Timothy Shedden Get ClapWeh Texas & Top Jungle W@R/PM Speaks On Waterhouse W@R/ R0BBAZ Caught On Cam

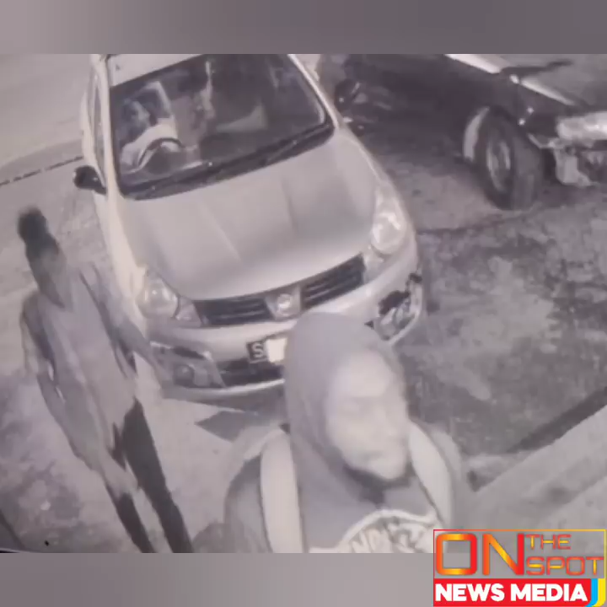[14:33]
Now the other one that is masked up, you can see him walking up the stairs entering into the supermarket.